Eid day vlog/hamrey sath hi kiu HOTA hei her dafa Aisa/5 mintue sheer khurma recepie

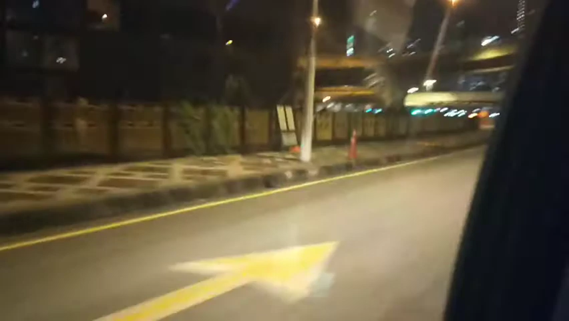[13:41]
ये देखें आप देख सकते हैं कि ये रोड्स किस तरह से खाली हैं बिल्कुल भी, बस